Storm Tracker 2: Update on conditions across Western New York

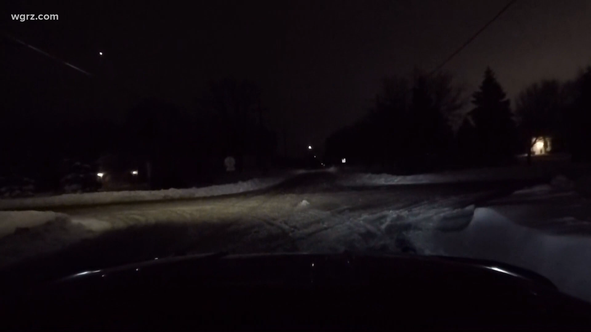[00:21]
Hi, Scott and Mary Alice. That's right. Photojournalist Ryan Kohler and I have been all around Western New York in the Storm Tracker today, tracking road conditions. Right now, I'm showing you a live look. We're in the town of Clarence on some of the side roads in the town of Clarence. From what we were seeing, most of the main roads seem to be clear. Side roads are still snow-covered at the moment. As you just mentioned, there is still a travel advisory in effect until further notice in the town of Clarence and adjacent town of Amherst.